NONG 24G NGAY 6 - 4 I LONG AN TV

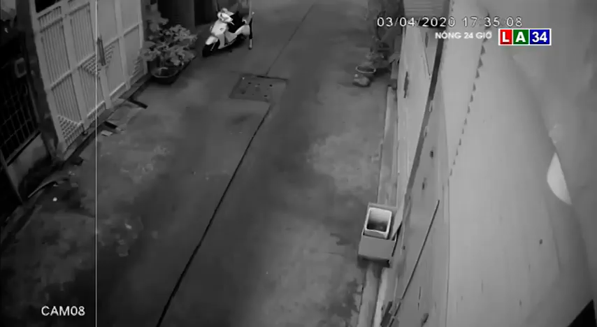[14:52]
Hình ảnh ghi lại cho thấy người vợ đang ngồi trên xe bấm điện thoại trước nhà. Lúc này có hai đối tượng đi xe máy màu đỏ áp sát giựt phăn chiếc điện thoại rồi tổ thoát. Người vợ lập tức truy hô rồi chạy theo.